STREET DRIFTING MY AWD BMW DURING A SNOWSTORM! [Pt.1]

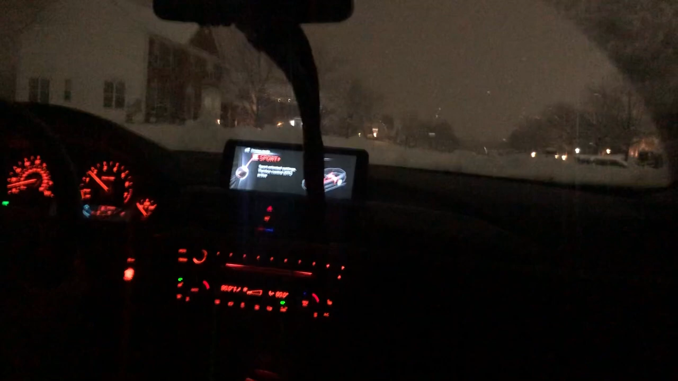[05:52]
Man, what in the world? I can't see a damn thing. All right, let me, let me at least turn the wipers on just so I can. Semi-seeker is the first turn. Let's just see. Oh, it didn't want to do it. It didn't want, it didn't want to do it. The snow might be too packed up for this, to be honest with you. We'll take it easy. We'll be chill.
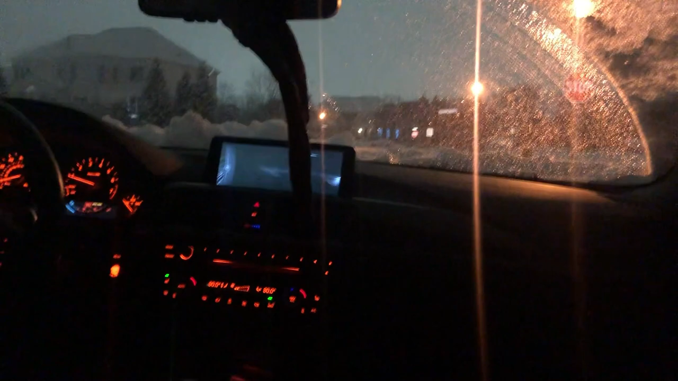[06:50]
All right. Yeah, and now it's all the way off. Let's see if we could. That truck's looking at me.
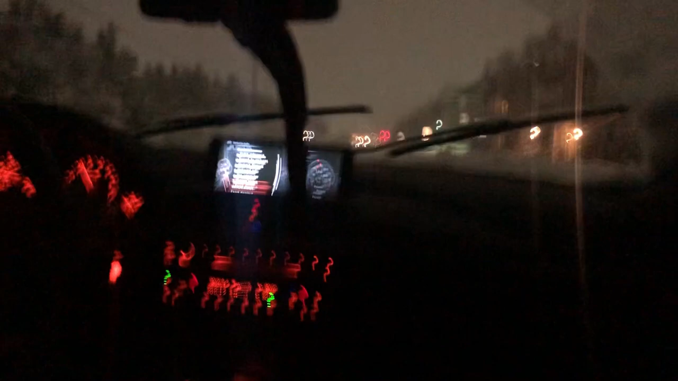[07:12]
All right, we definitely got it that time. It was a little bit, a little bit bad because that truck was kind of like watching me. I didn't get as sideways as I wanted to, but yeah. I mean, it's still doing it with traction control all the way off. Yeah, it'll do it, but it's not the happiest. I will admit that. You see down there, those trucks are starting to come out now, so it's probably best we do this now.
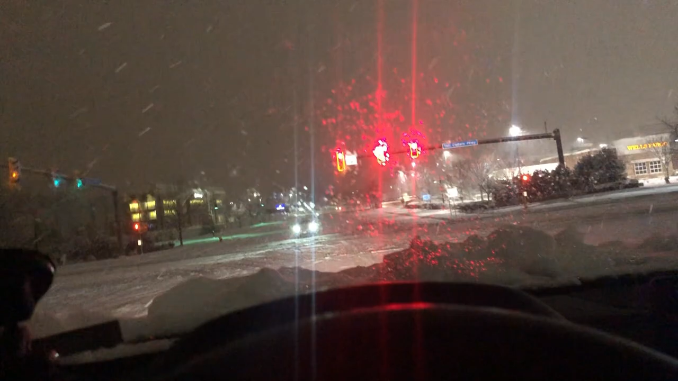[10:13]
I'm going to hit a gangster-ass drift right here at this turn, but there's a car there and I just hit a red light. There's a right down there. You can't really see because of my tent, but there's an open parking lot over there. I'm finna go see if I can hit it. If not, who really cares? I'm going to keep this street, street drifting in Mexico. Of course we are in Mexico. We are in Can, Cancun, but snowy. Let's see if we can do this.
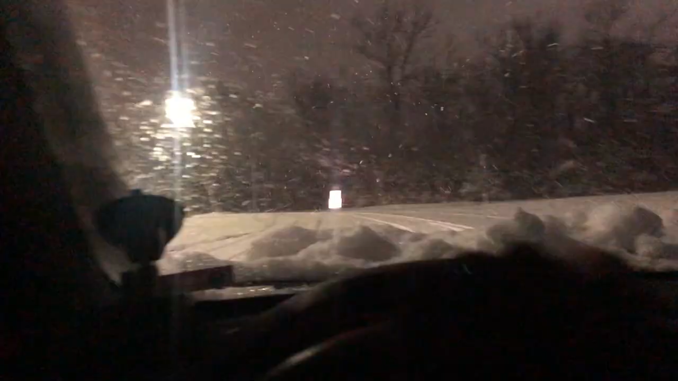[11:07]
Oh yeah, there's somebody, but I don't know what they're doing. I'm trying to get active over here, boy. What you doing? I don't even know if I have enough space over here to be honest with you. Yeah, we'll see. We'll see. I'll check it out and then I'll come back. That parking lot was a bust.